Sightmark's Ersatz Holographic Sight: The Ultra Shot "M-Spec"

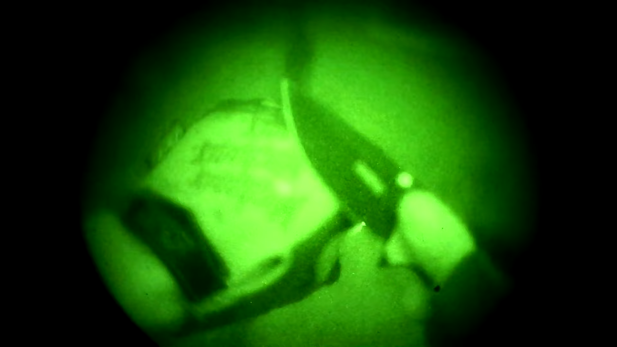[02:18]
The M-spec has a 5-minute auto shutoff and a shake-awake feature.
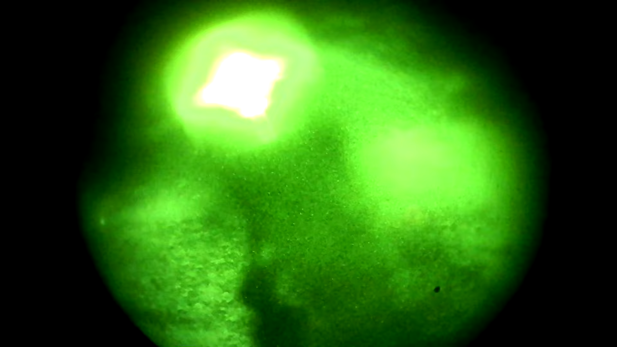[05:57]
The big window really does help give you extra light transmission, and the brightness levels are sufficient to cover a variety of different lighting conditions.
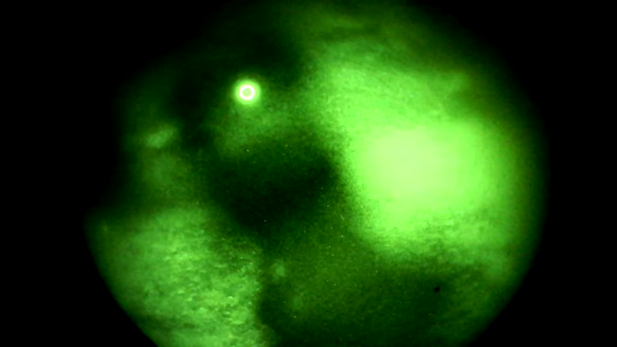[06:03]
Unsurprisingly, the M-spec is better than a Sig Romeo 5 under NV. The glass clarity and coatings may be superior, but the window size is definitely superior.
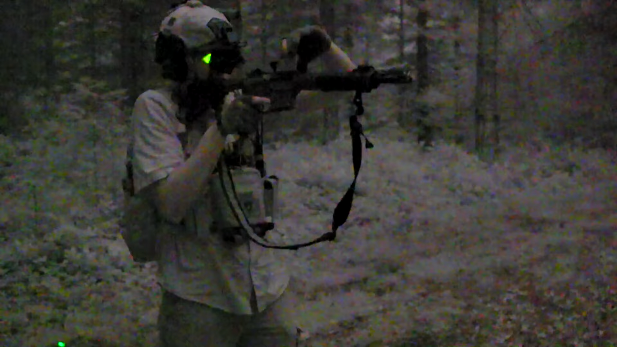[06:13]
The Romeo 5 might as well be a solid black circle in dim conditions, and even the lowest NV setting blooms pretty badly.
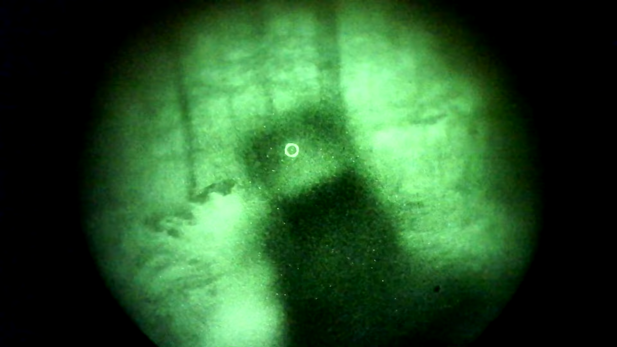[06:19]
What is surprising is that the M-spec is better under NV than an Aimpoint Pro,
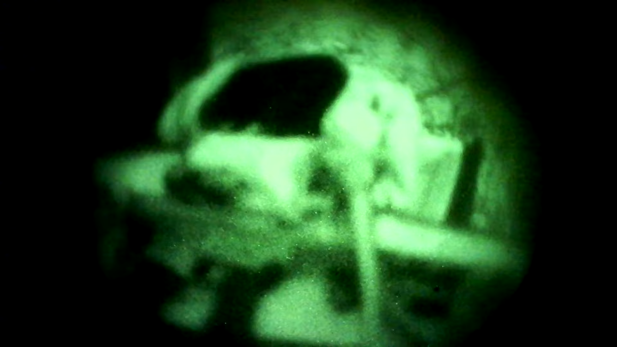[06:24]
which is the optic that I've considered to be the bare minimum entry-level optic for night vision use.
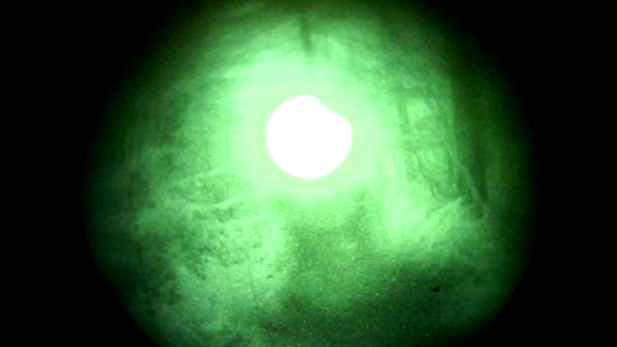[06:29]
Again, I don't know if it's just window size, or if the glass and coatings come into play here,
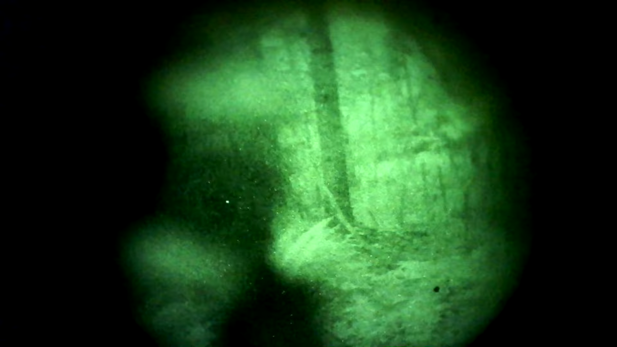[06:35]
but the M-spec is significantly clearer than an Aimpoint Pro.
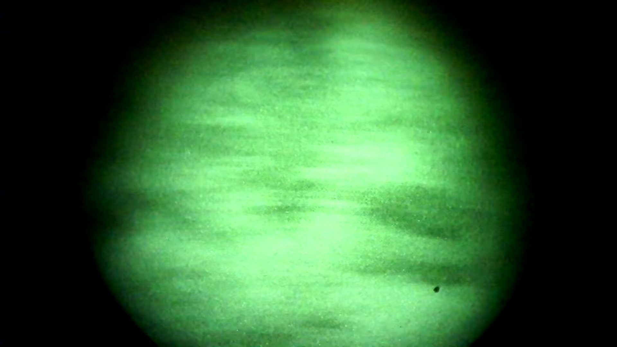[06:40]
Not that you should trade an Aimpoint for a sight mark. There are a bunch of other reasons to stick with the Pro.
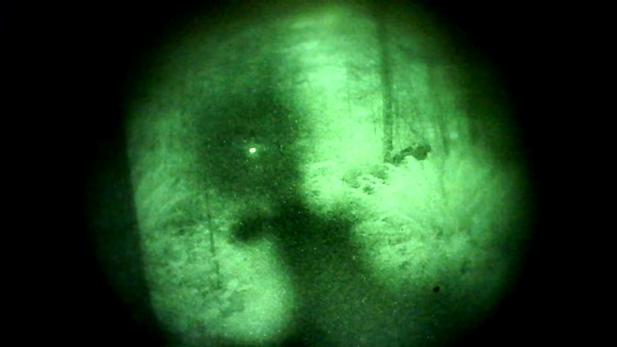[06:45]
The placement and height of the M-spec didn't work very well for me when trying to shoot under night vision. The M-spec is absolute co-witness height like an XPS EOTech,